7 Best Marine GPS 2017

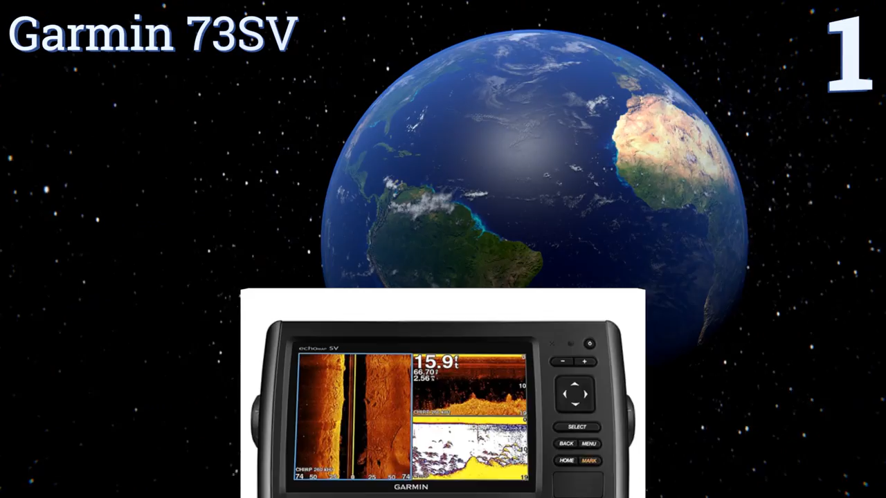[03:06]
high frequency sonar to produce detailed images of everything in the water around you it comes
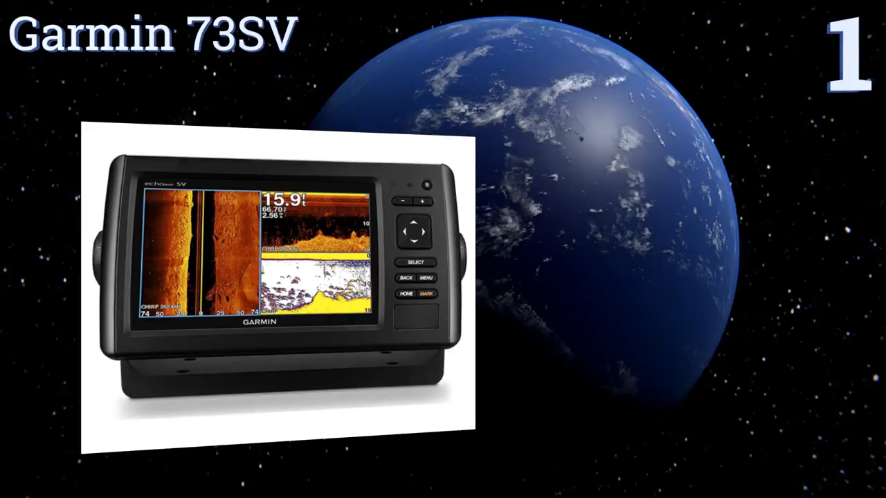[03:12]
with your choice of us blue chart g2 charts us lakeview hd maps or canadian lakeview hd maps so you can easily navigate the most common waterways it
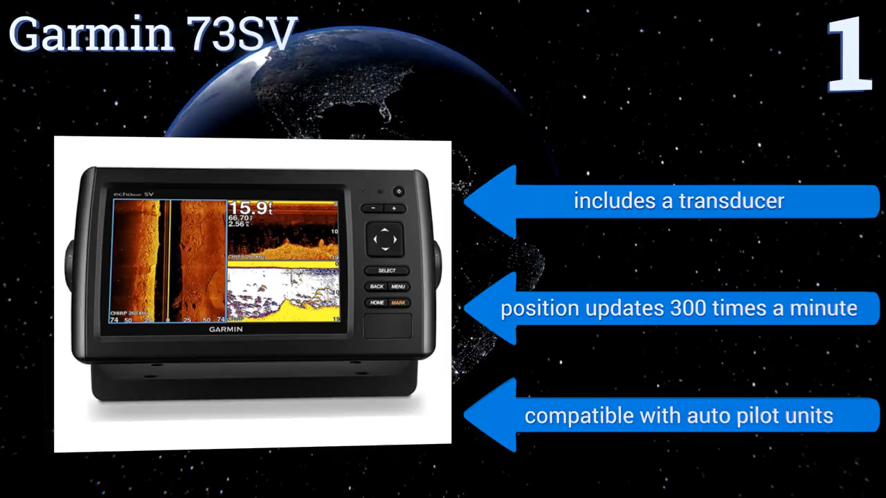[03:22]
includes a transducer and is compatible with autopilot units and it provides position updates 300 times a minute our newest choices can only be